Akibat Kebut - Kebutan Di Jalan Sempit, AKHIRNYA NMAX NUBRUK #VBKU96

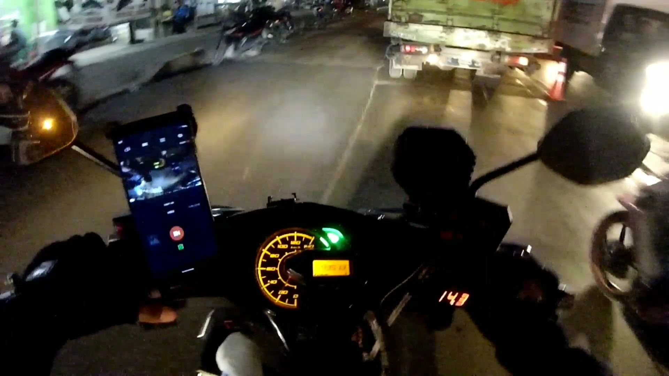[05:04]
Gue taruh pundak gue ya, gimana ya, apa kali ya?
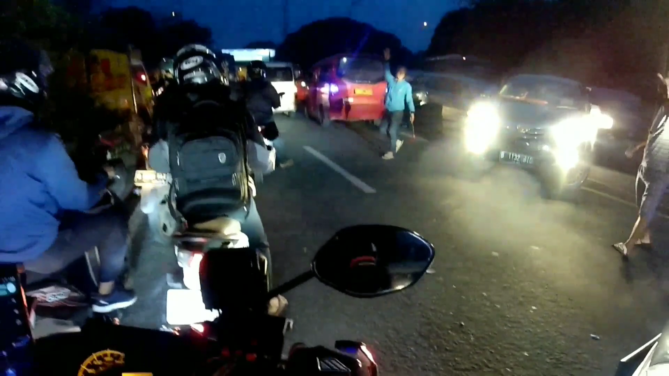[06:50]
Kayak gini nih yang bikin macet nih. Gak tau markanya lurus. Buset, buset.
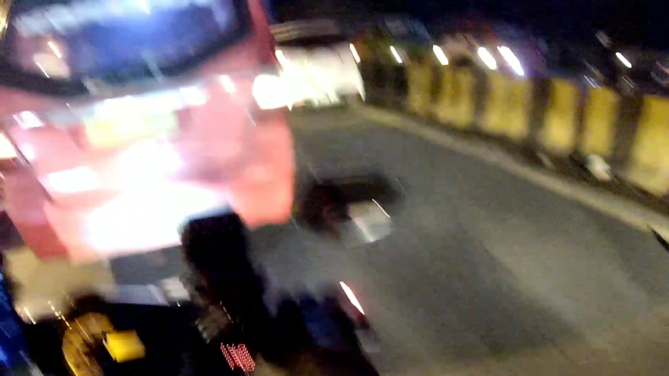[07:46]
Silahkan Pak, silahkan. Aku mau mengalah ayah.
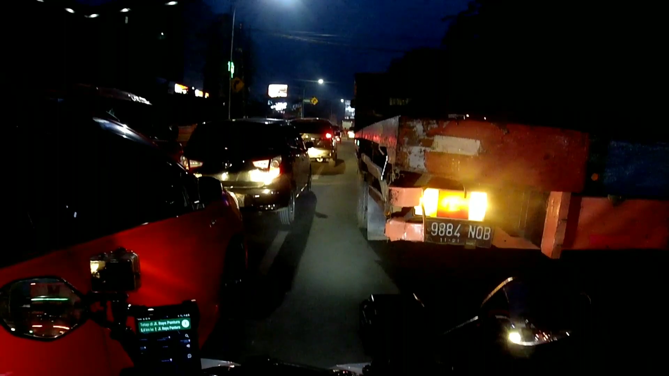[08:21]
Alhamdulillah. Tuh di kiri ada angkot. Anjing gak tuh?
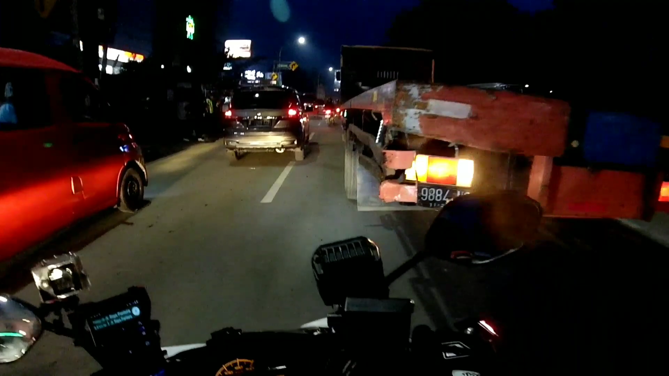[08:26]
Rapat ke kiri Pak, emang gak bisa?